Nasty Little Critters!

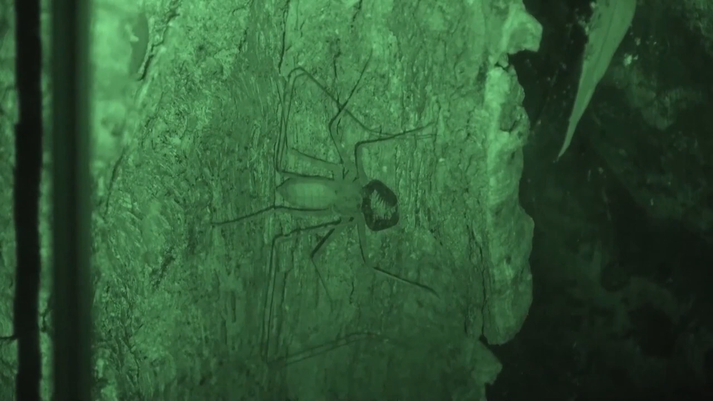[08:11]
and they are one of the oldest known animals on earth, which may explain their freaky, prehistoric appearance.